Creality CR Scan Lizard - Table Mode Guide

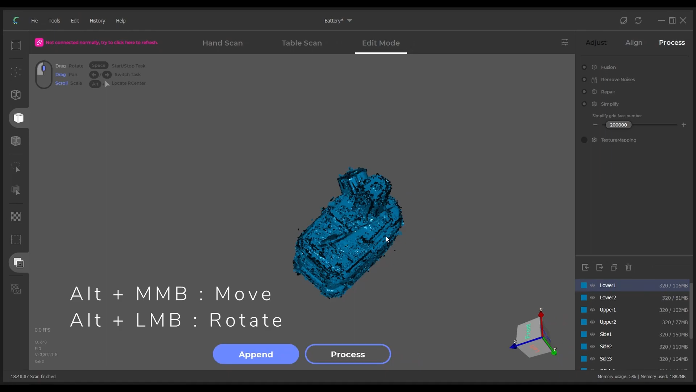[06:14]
button to move the scans around or rotate which will help
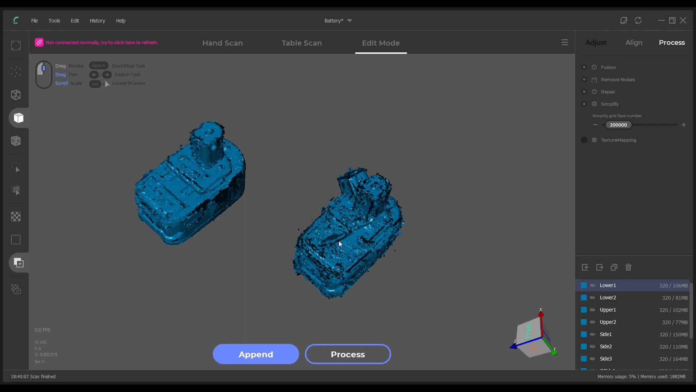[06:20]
make the next step a little bit easier hide all the scans apart from the one that you will be aligning everything to as your main and the one that you're actually working with
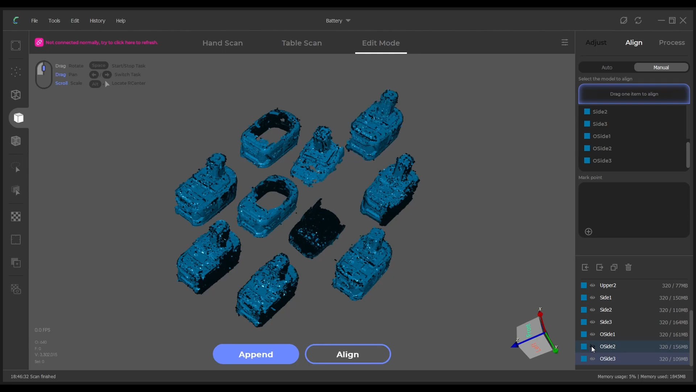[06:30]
moving the main scan into the top box so
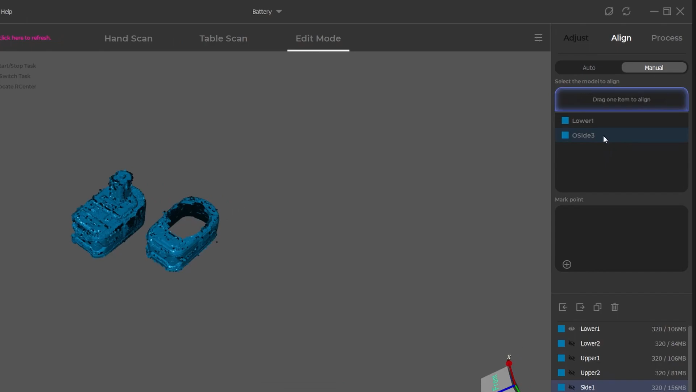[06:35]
the software knows that this one is the one that I want everything to align to
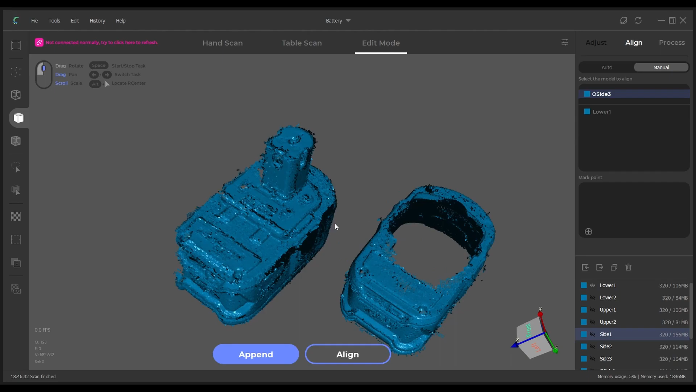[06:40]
make sure to disable the transform operator just so you don't accidentally move anything I've both scans highlighted
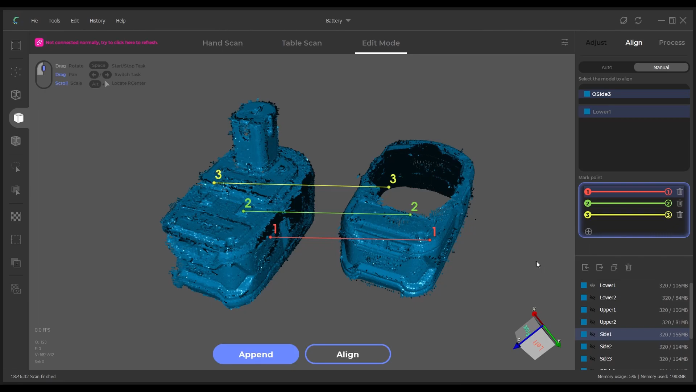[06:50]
left click on the button to add three mark points you can add more if required but I would definitely recommend to use at least three with number one selected you can right click on
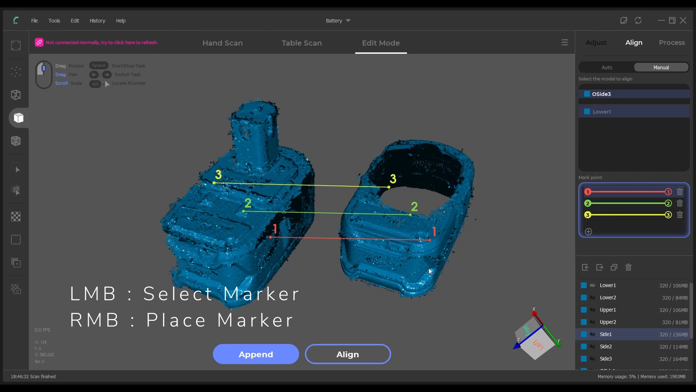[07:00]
matching points for both of the scans you
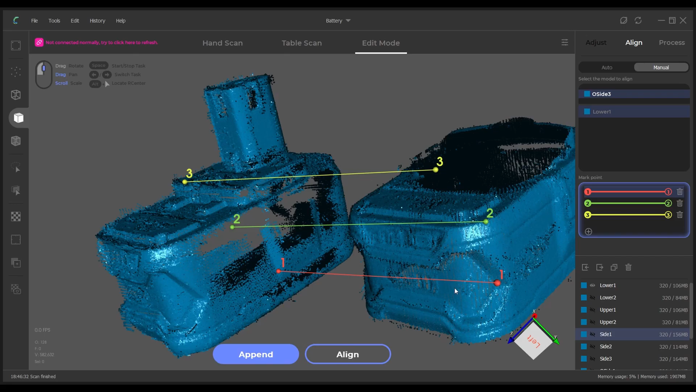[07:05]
want to select easily identified points on
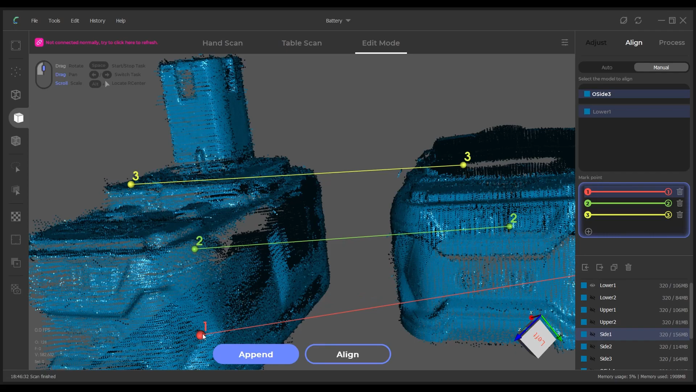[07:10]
both of the scans such as sharp corners with a lot of clear data points repeat this for the other markers that you're using and then click align
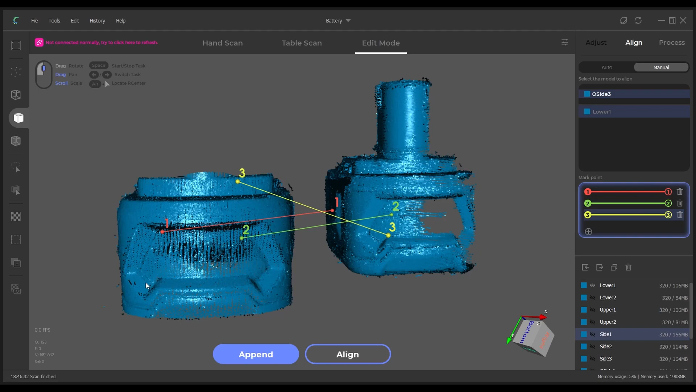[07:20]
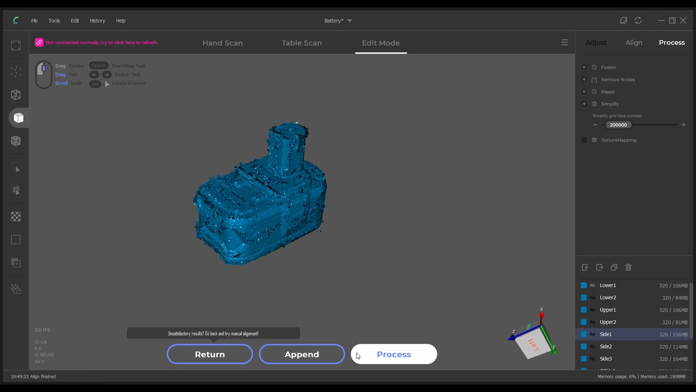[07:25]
before the update the scan that was put into the top box couldn't be moved so I hope this ability
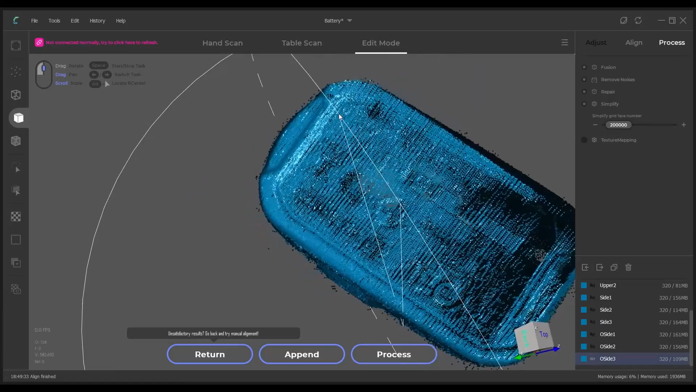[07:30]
to lock scans is implemented in the future along with a list of other things which I'll get to
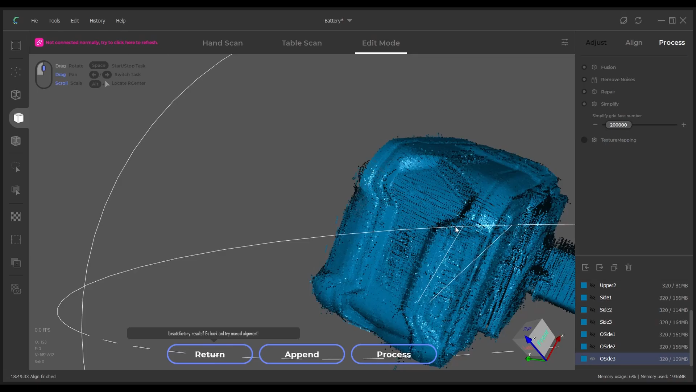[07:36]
at the end of the video be careful when moving the new scans around the scene just
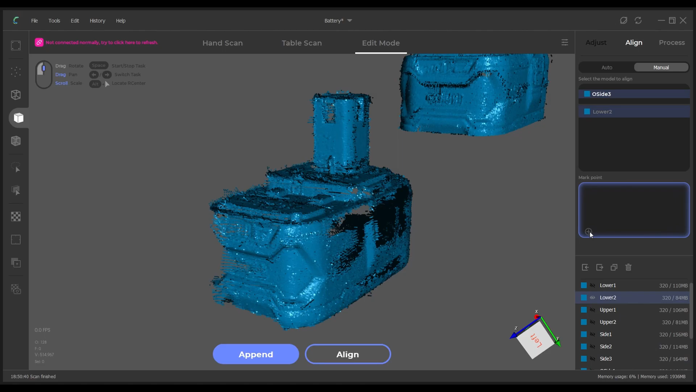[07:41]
as the main scan can easily be moved by accident undoing a lot of your work there currently isn't an undo function in the software
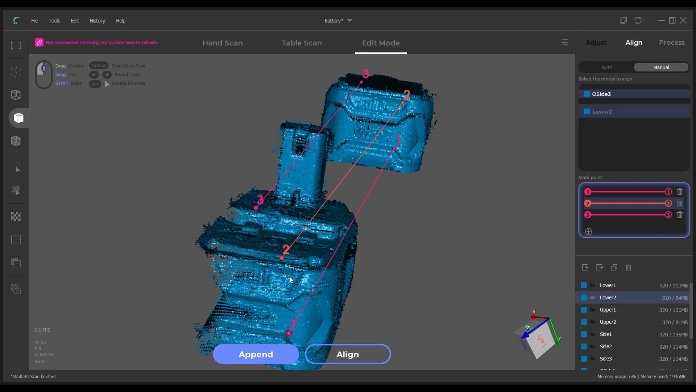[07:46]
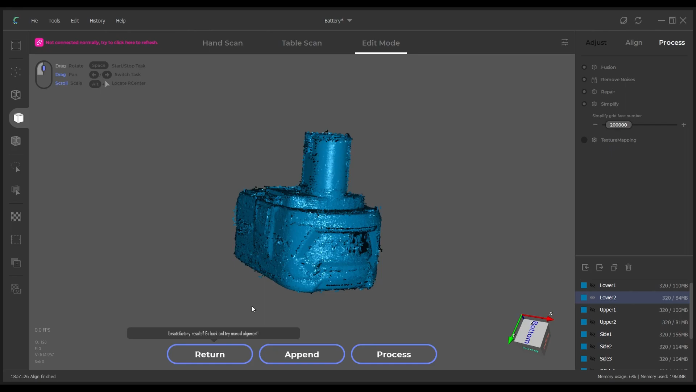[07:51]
if this happens just change which scan will be your main and repeat the process for the old one
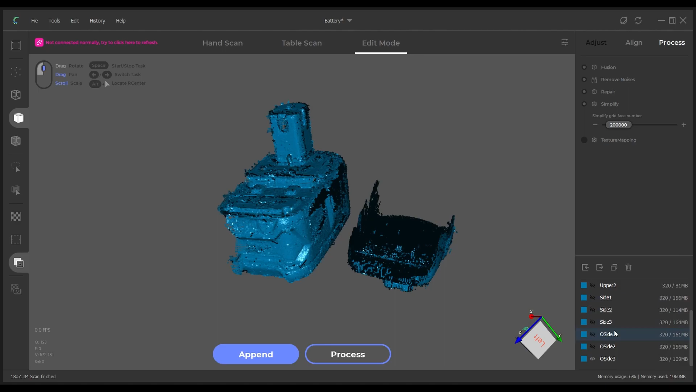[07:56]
once all of your scans are aligned you can now process the model by
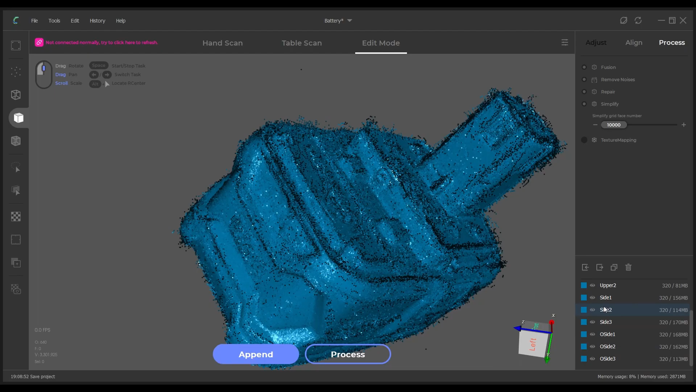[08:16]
messy stray point data when looking at all the scans together which could be
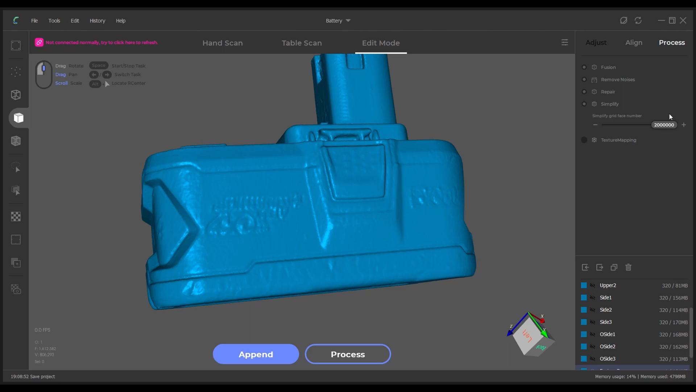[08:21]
from the higher brightness is used the automatic processing does do quite a good job of cleaning this
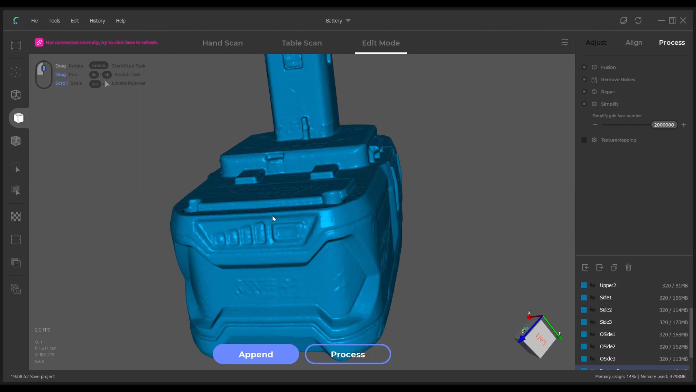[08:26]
all up I process the data twice once with the simplified faces slider all the way at the max and all the way at the lowest
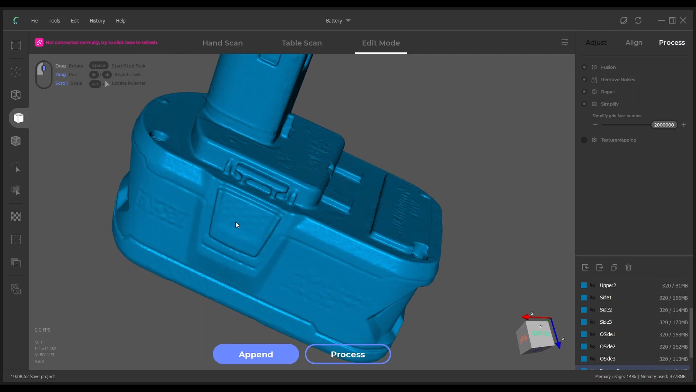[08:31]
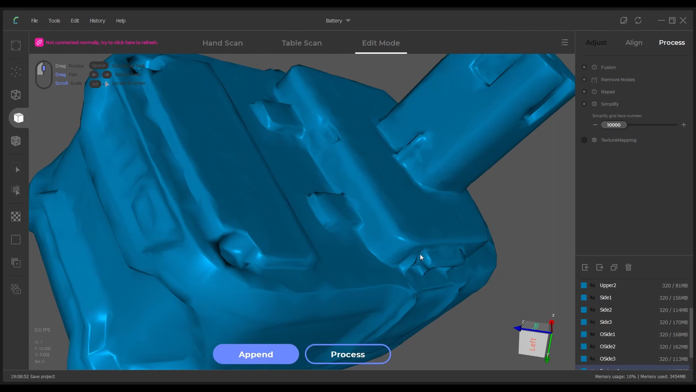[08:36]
but what if the fused model is still messy and has unwanted geometry added to it
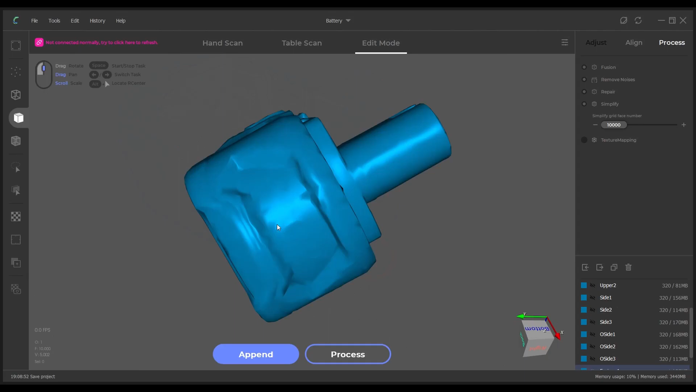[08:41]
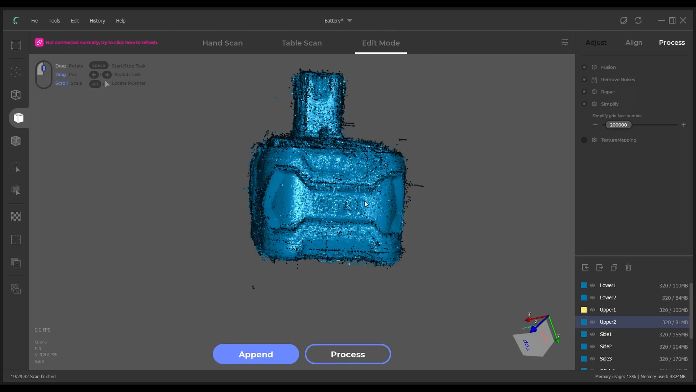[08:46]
well cleaning up the scans manually does help the algorithm determine what is the data you intend to capture and what isn't to
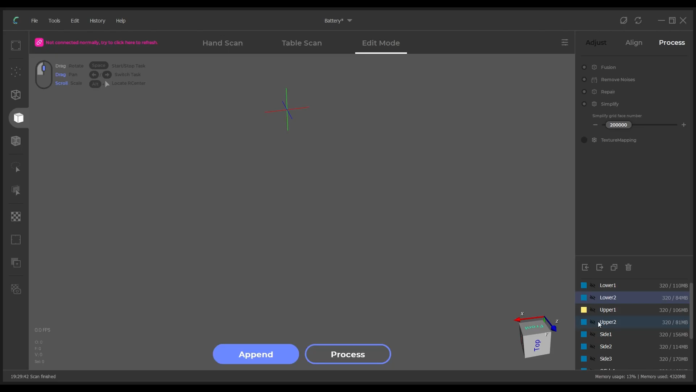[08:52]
manually clean data up have the scan visible and selected that you want
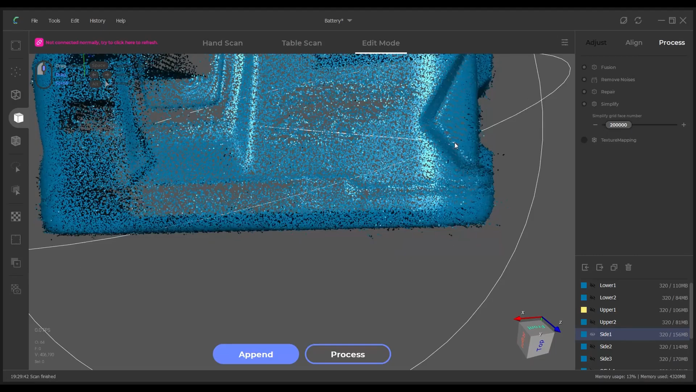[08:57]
and then using these tools you can select the point data and delete it
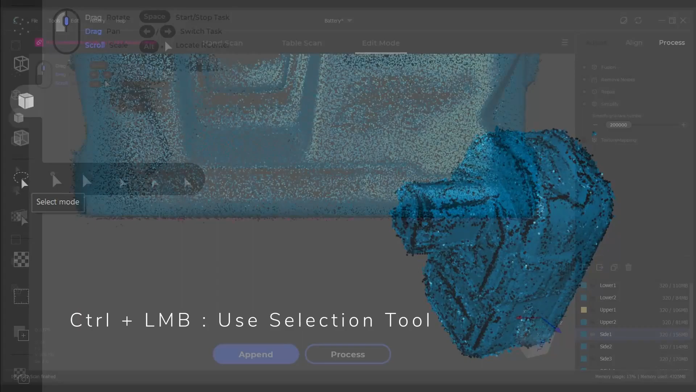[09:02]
trying to select point data from multiple scans doesn't seem to be working at the moment which is really annoying some of these tools work better than
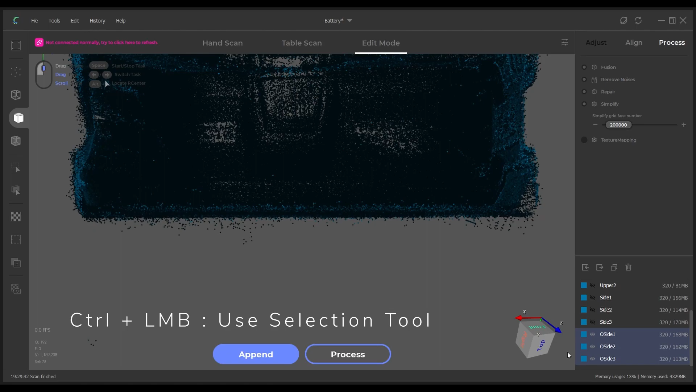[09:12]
others it seems I mostly use the lasso and for some reason when you do
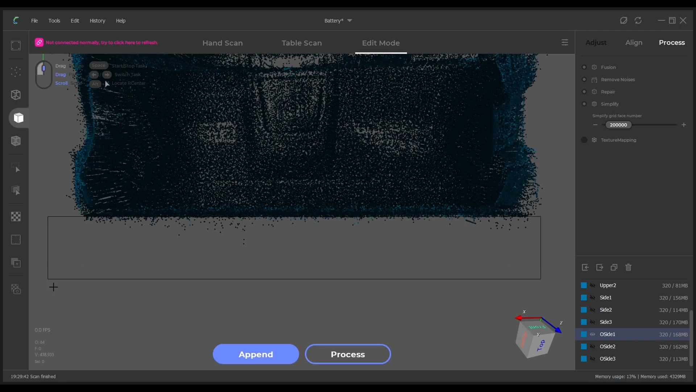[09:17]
select some the point cloud seems to shift and I'm not sure what that means so
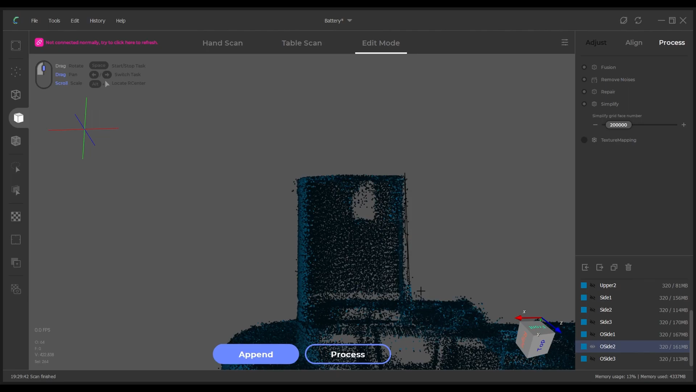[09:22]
most of the time this is unnecessary but if your results aren't quite as what you expect this is certainly something you can do to help the process along